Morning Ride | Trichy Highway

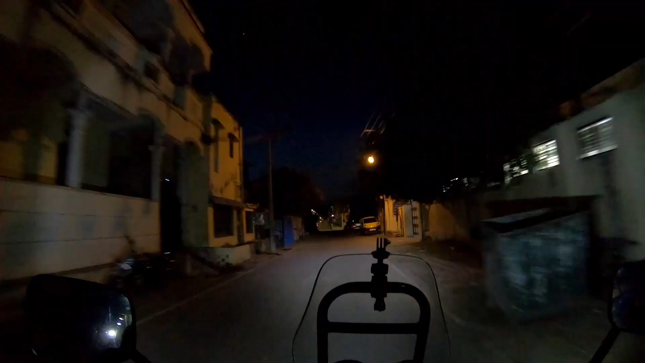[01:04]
Anyway, so welcome again to my channel Eyes of Wheels. Please subscribe my channel. Don't forget to hit the bell icon to get new notifications. You see this big compound. So this is Varadaraja Perumal temple at Kanchipuram. You would have heard about Athi Varadar, who will be in laying posture.
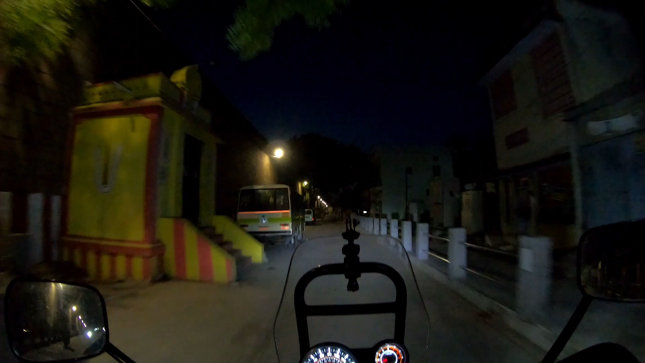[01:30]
Like he will be immersed in in the pond inside the temple, and he will be taken out once in 40 years.
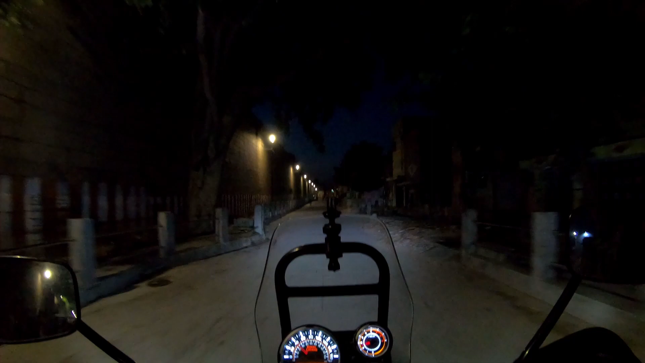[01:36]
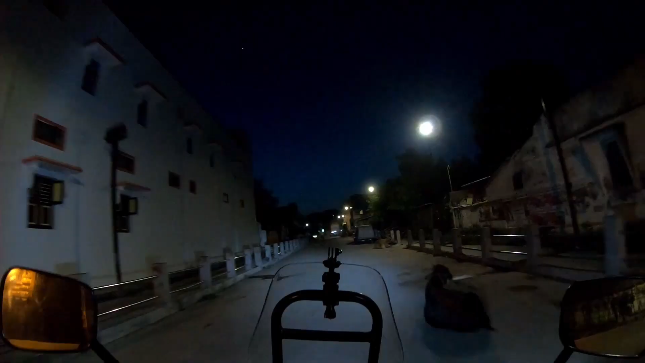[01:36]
So looks like a very pleasant morning. The streets are calm.